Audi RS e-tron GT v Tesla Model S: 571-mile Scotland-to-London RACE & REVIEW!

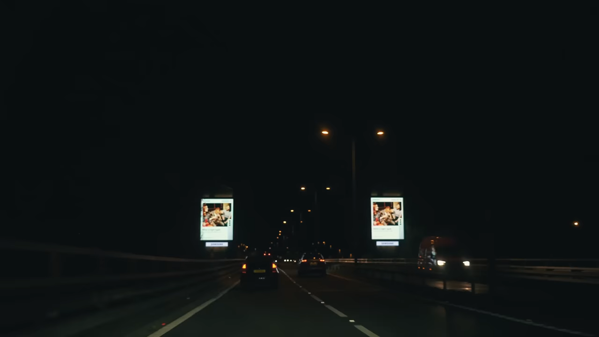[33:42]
I know that Richard will be coming in from the north. It's going to be so close. Now look, there's the West London Tesla dealership. Now we're into the thick of it. We're in London now, basically.
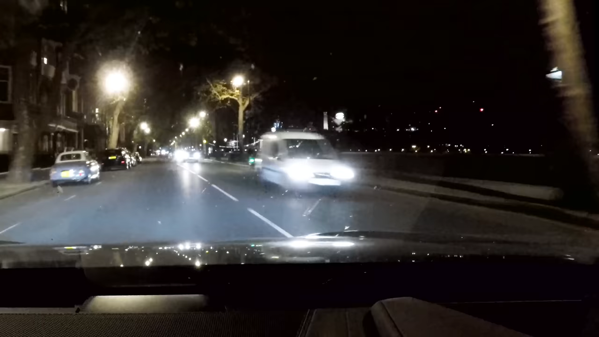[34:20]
You can see the four towers lit up. All I've gotta do is get across the river now, so.
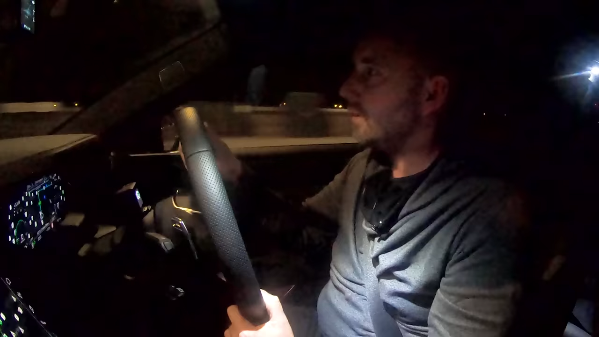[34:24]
Prepare to turn right. There we go, turn right, cross the river, and that's it.
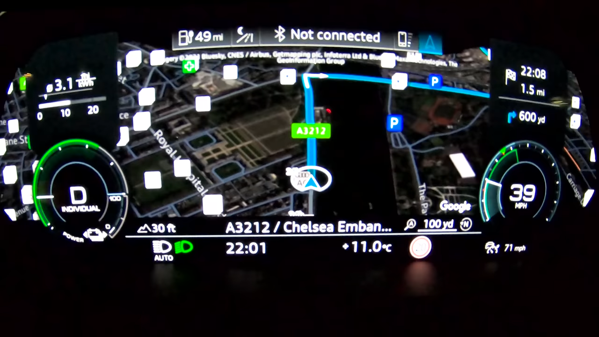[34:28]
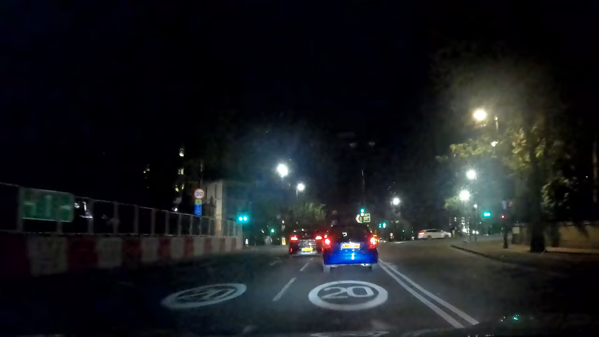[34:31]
go on, car. Go on, car, go.
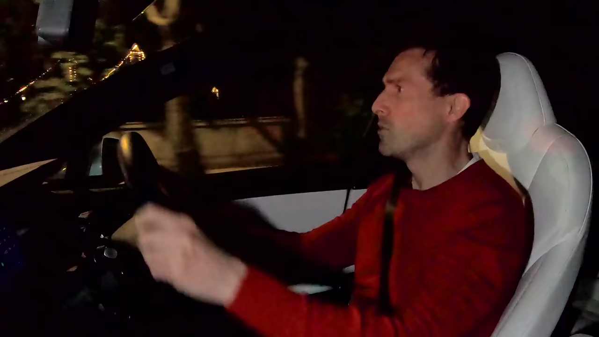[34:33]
Do not miss this green light. This green light is key. Well done. The final leg.
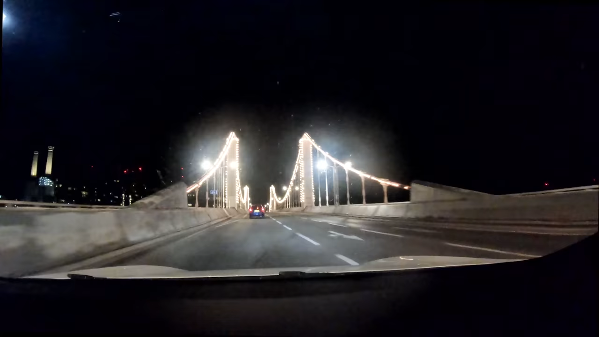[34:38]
There it is. It was so close now.
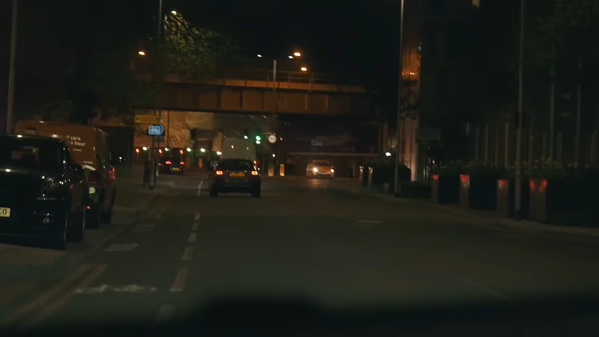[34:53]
That's a bloody Audi e-tron just ahead, look. Oh no! No! We've got just this one turn on the left now.
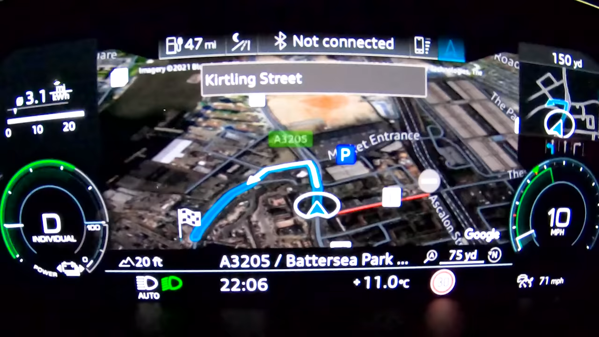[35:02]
Oh no way! I cannot believe that. That is, he's gonna turn in here. If I'd have got ahead of that Honda Jazz, I'd have won it.
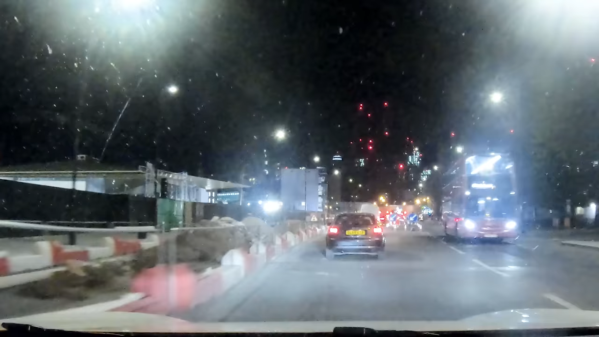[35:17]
I wonder if he'll miss his turn. Miss the turn. This is the last corner now. Oh, I cannot believe this.